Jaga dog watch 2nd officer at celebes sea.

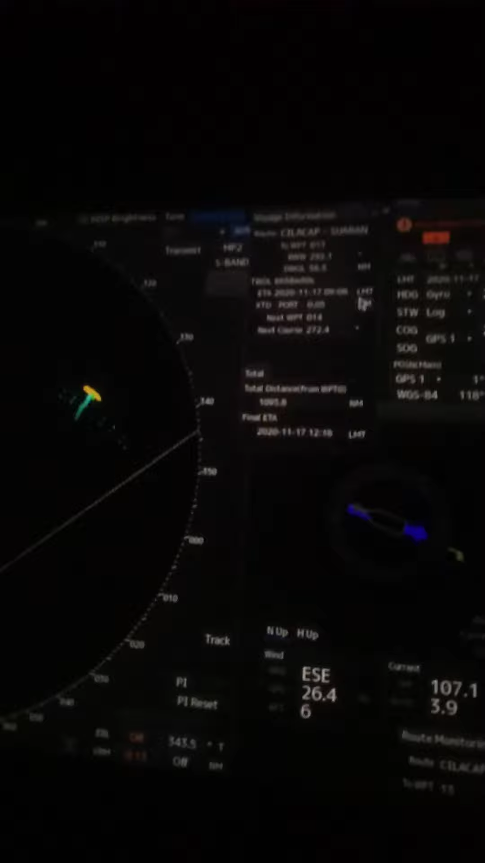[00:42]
sekitar 4 jam lagi mau OHN masuk alur pelayaran sempit ini Muara Braw ini kita belok tadi belok tadi disini masih 11 sempit kita
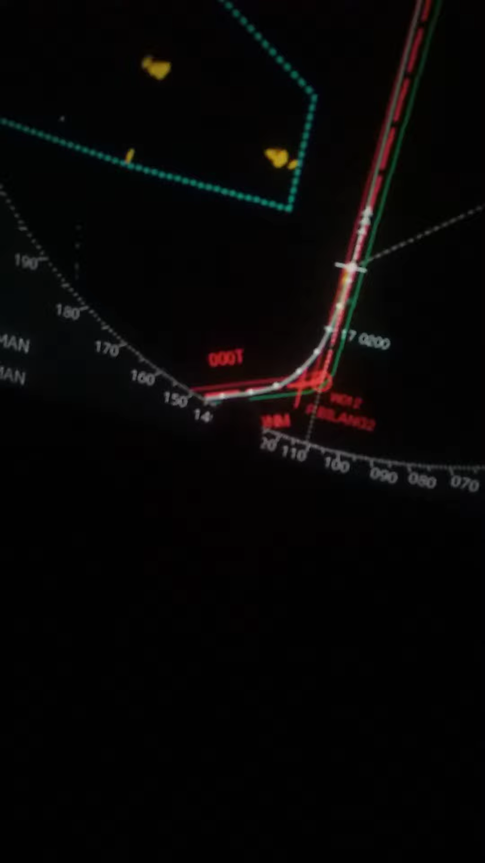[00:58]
disini masih 11 begitu belok kesini langsung ngedrop teman-teman 8.1
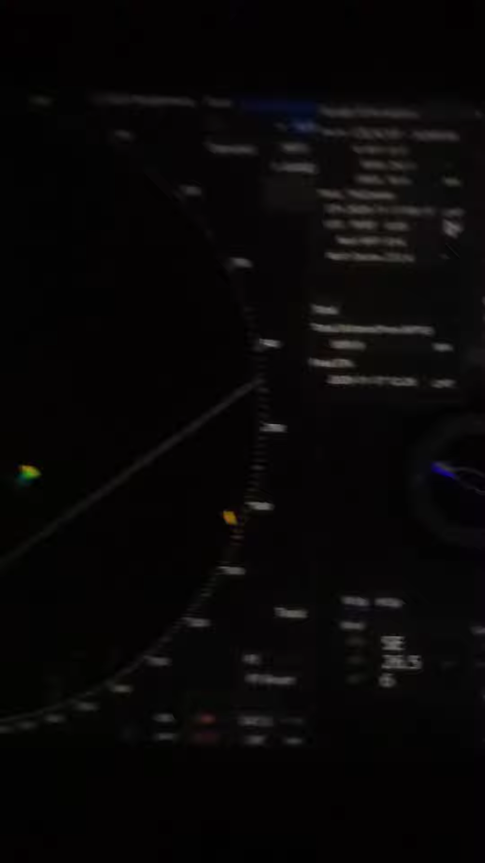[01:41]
ini tuh di depan nih nah disini ini alurnya nih ini alur jadi posisi lagi surut ini kita lawan
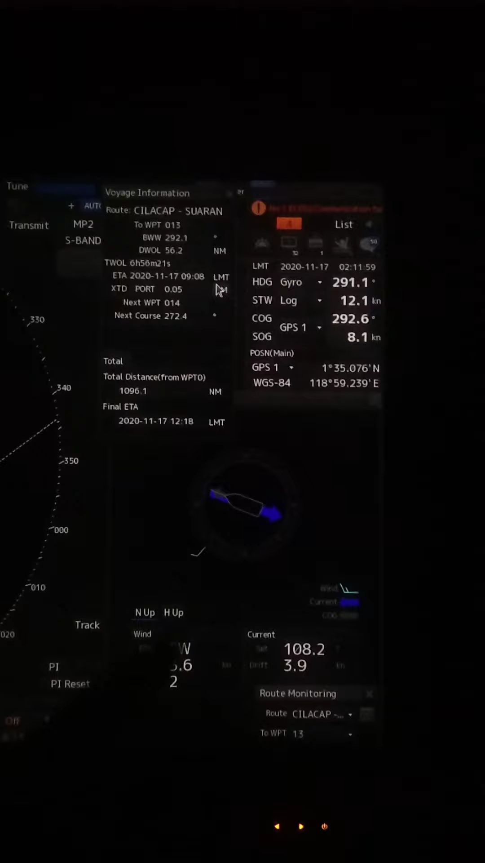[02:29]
masih 8.1 ya masih kenceng aja nih harusnya mungkin 1 jam lagi mulai pasang
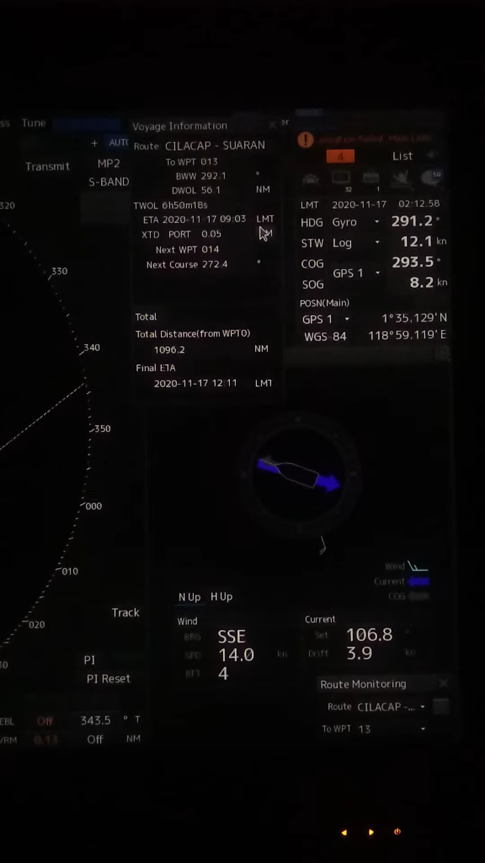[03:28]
atau masuk muara sungai Brau kalau speed nya
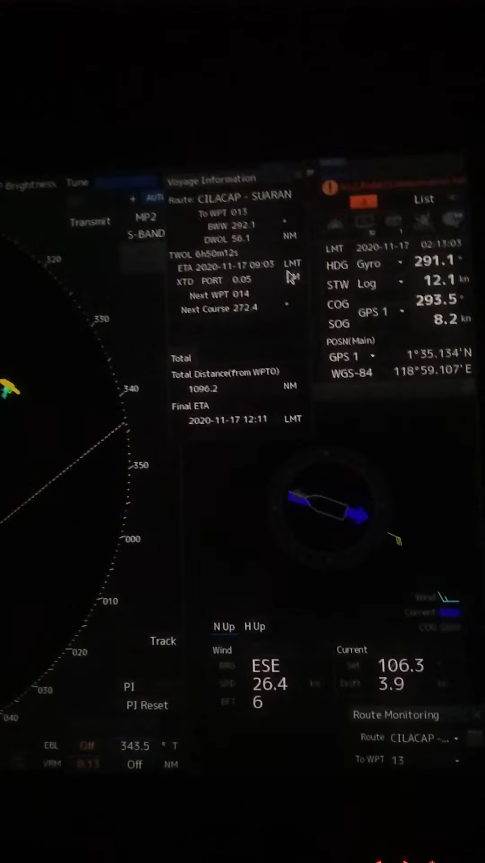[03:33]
normalnya cuma 3 sampai 4 kalau masuk sini pasti mundur
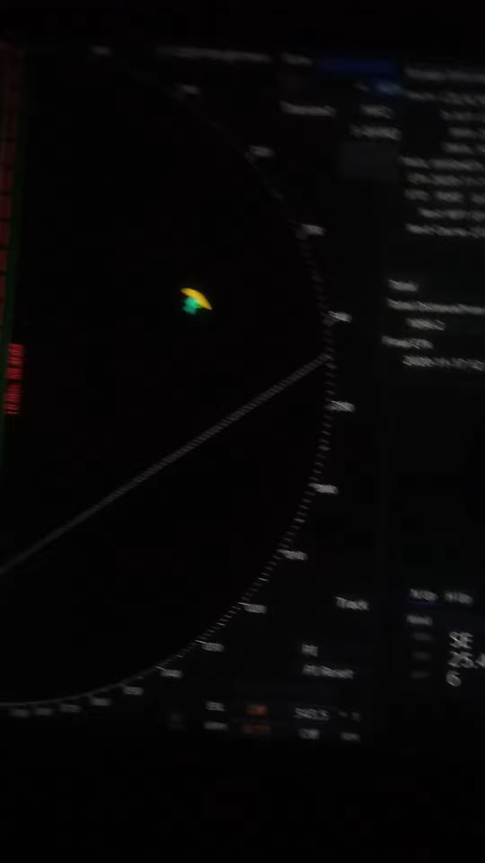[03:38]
harusnya aja 3.9 sampai 4 kenot nih mundur
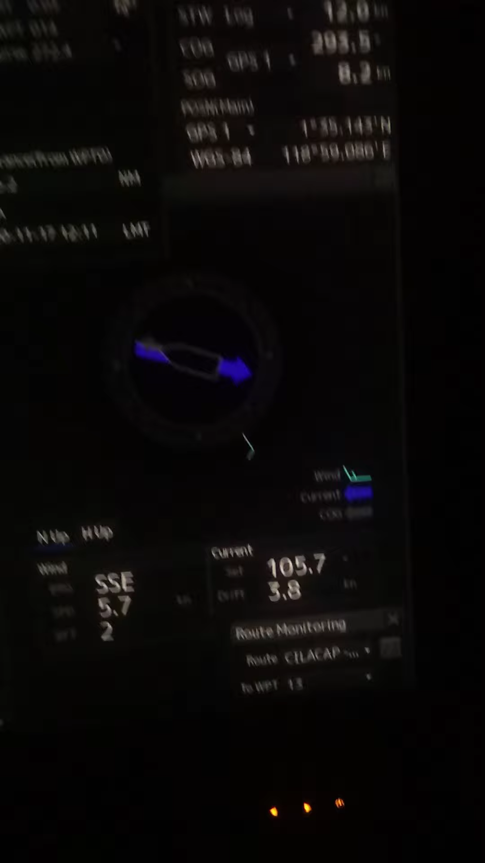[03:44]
pasti kayak tata ya teman-teman walaupun ini lautnya kondisinya
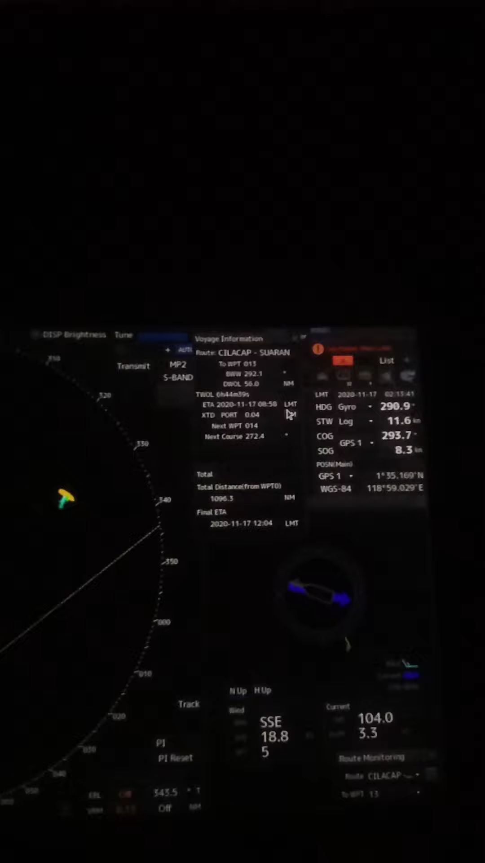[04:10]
negara-negara Filipin Malaysia dan Indonesia Kalimantan Tarakan Iya ini
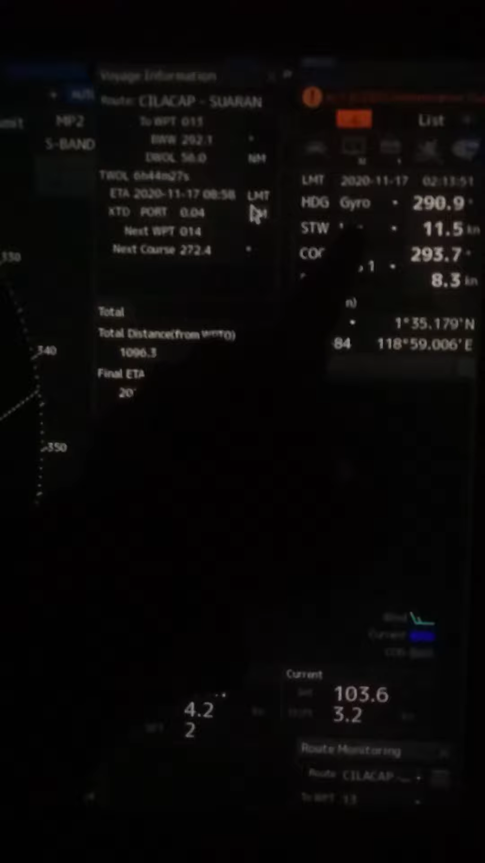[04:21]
STW berbeda sama SOG Speed Overground STW ini speed putaran mesin SOG